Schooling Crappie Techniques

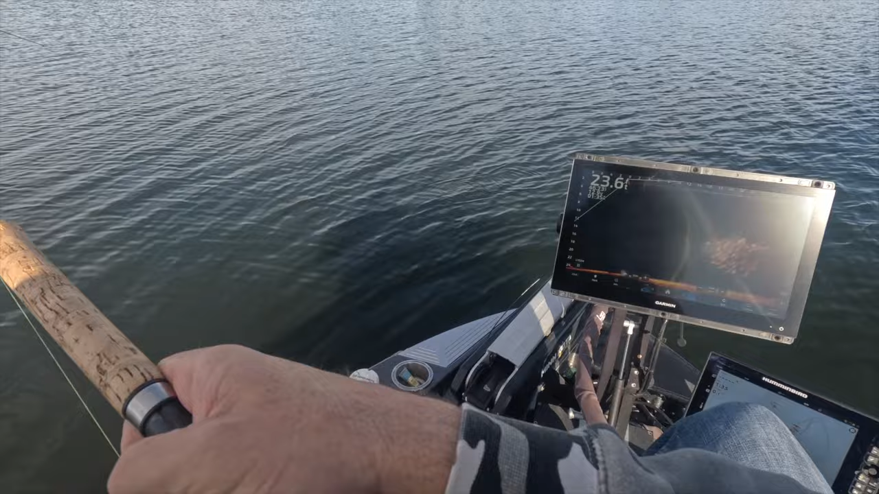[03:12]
boom good fish guys first fish of the day this is a tank this is a good fish boom right there so there's the school right there guys and i try to keep them out there about 25 feet and the other key thing fishing for schools is we'll talk about techniques today is you really don't want to throw that far behind them because these schools are moving
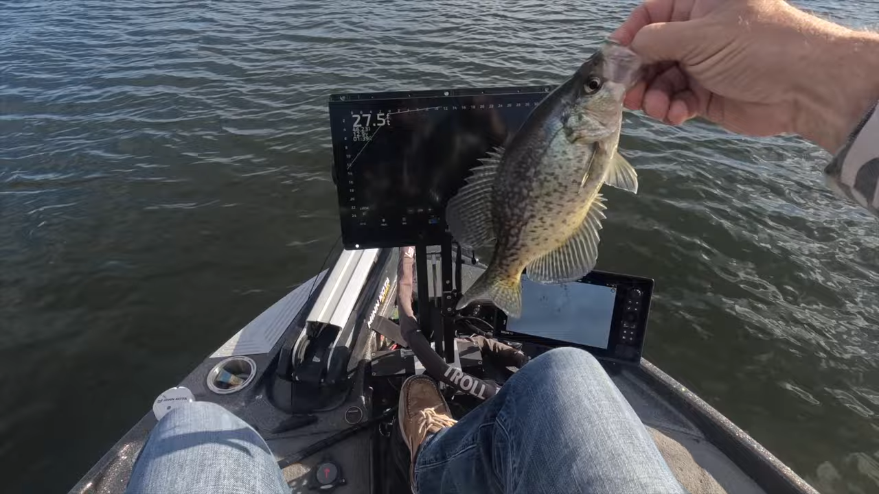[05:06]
right there guys that's a perfect size eater right there the other tactic i would use guys is being sure use a split shot when you can it just makes it that much easier to find your bait of course we have had several episodes where we've been using those 1 16 ounce hair jigs i think also presentation is a big factor